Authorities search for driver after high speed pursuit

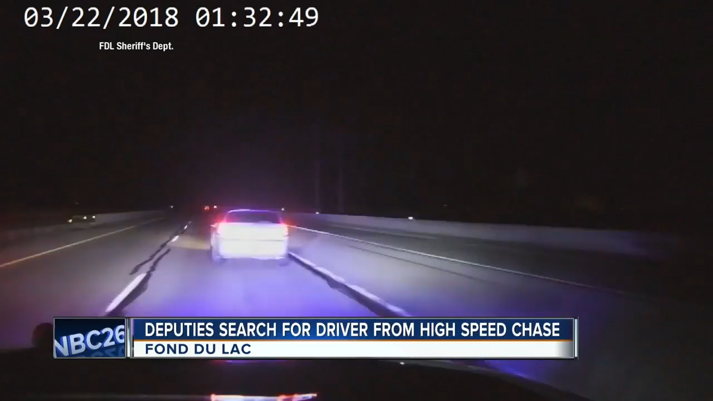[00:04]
Authorities say a driver got to 115 miles an hour in Fond du Lac County yesterday. The sheriff's office says the silver Dodge Magnum had a fake license plate and the driver wouldn't pull over on I-41.
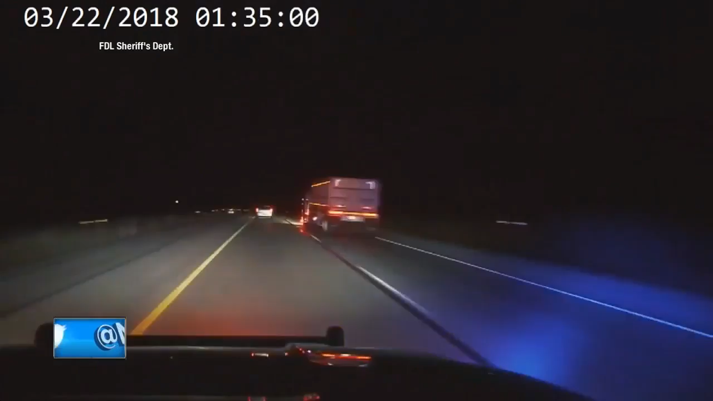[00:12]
But deputies are still looking for the driver. They stopped the chase when that driver got off the freeway in Oshkosh.